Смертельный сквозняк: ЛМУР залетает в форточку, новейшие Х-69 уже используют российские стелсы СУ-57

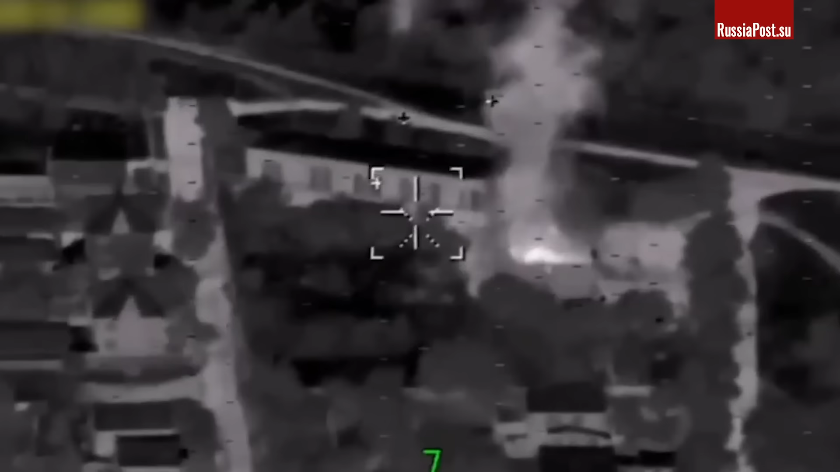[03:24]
Много раз приходилось видеть, как они действительно проникали в приоткрытое окно и при определенном везении могли сложить даже капитальную постройку.
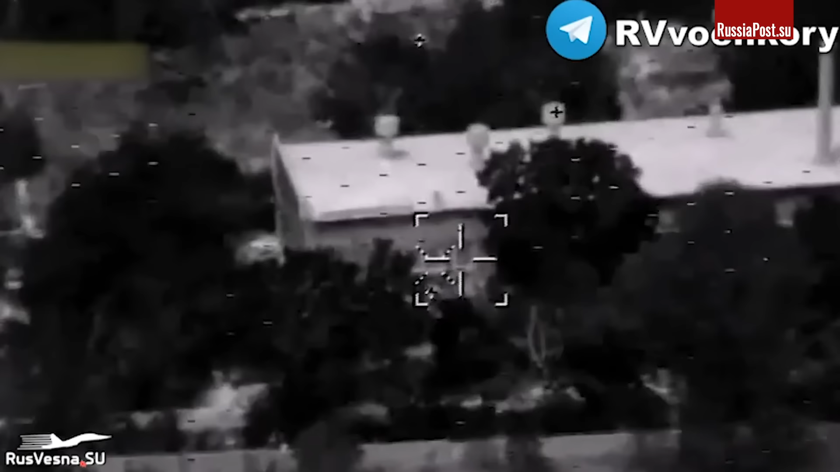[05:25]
это четкое знание того, попала ракета в цель или нет.
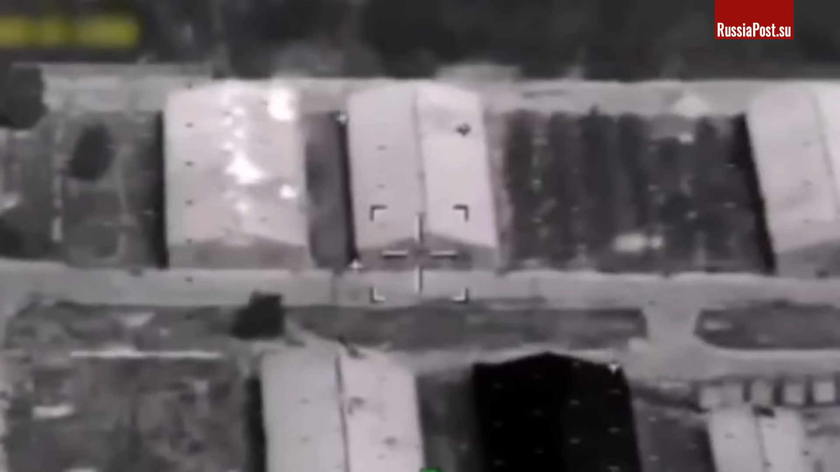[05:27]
До самой последней секунды она передавала сигнал
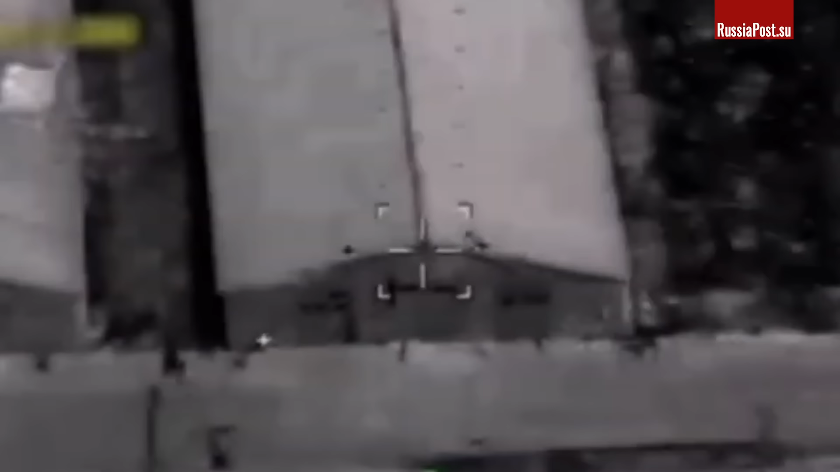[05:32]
по двухстороннему каналу связи и даже открывала оператору возможность исправить ошибку,
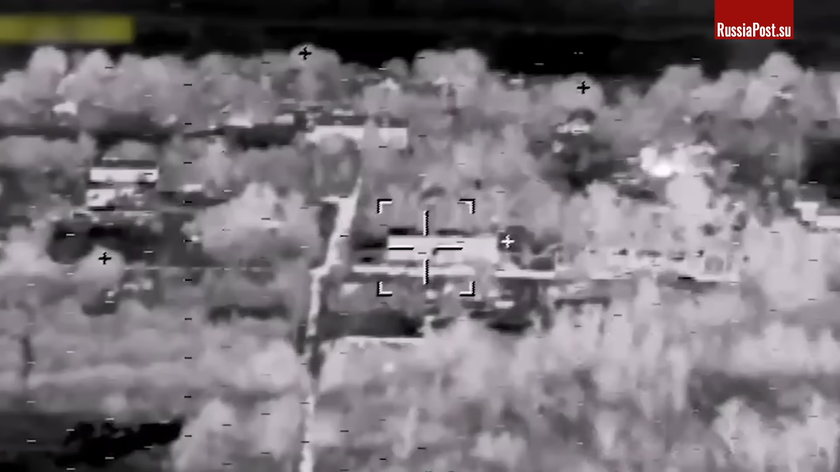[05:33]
быстро перенацелив снаряд на другой объект.